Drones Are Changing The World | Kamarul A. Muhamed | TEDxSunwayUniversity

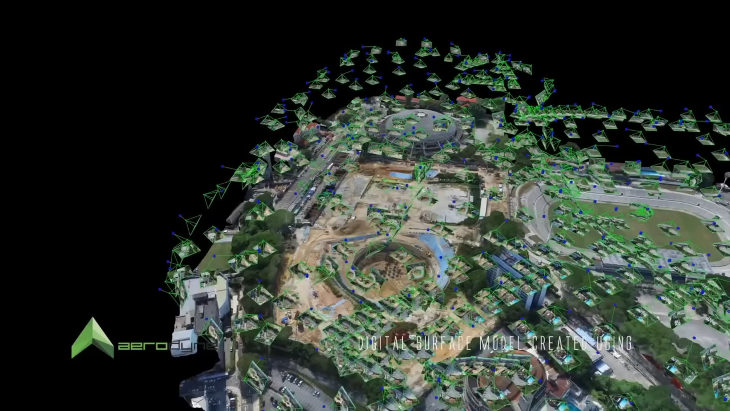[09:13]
you will be able to recreate a construction site in up to centimetre level accuracy.